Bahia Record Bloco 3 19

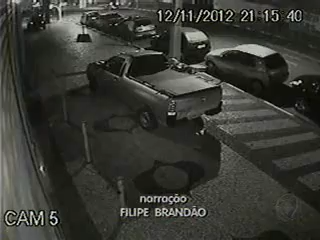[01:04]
Um deles, de boné vestindo uma blusa branca, desce do automóvel, enquanto o outro se afasta, dando ré no veículo e está sonando um pouco mais afastado dos outros carros. O suspeito caminha até o automóvel preto. Ao perceber que não há ninguém passando pelo local, ele pega um saco preto, quebra o ouvido da janela e rouba pertences de dentro do veículo. Em seguida, leva o saco com os pertences e entrega os objetos roubados para o comparsa. Não satisfeito, o homem ainda retorna para o carro que arrombou e sai dirigindo o veículo. O parceiro dele vai embora em seguida na mesma direção.